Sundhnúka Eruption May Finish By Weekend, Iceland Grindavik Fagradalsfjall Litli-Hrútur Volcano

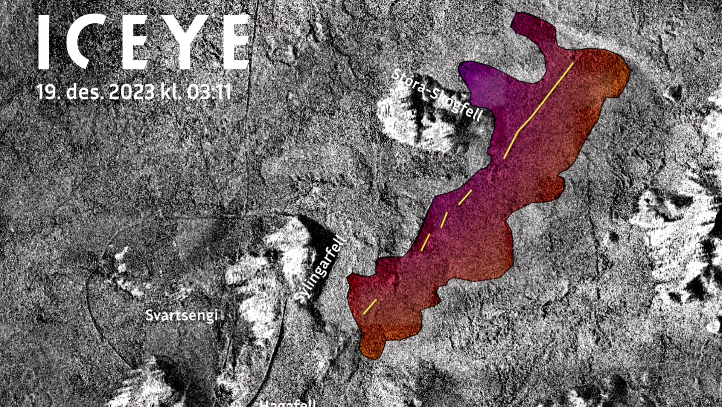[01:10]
As you can see, four square kilometers of ground is covered, 280,000 cubic meters of lava.